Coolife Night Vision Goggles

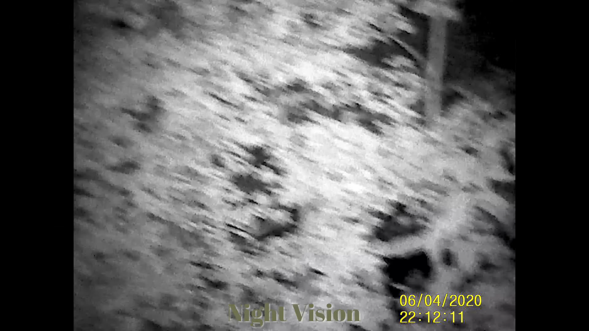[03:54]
Same thing, moving left to right at probably faster speed than I should have. Uh, once you focus, You can see through the grass and everything. And again, this is the Cool Life night vision goggles.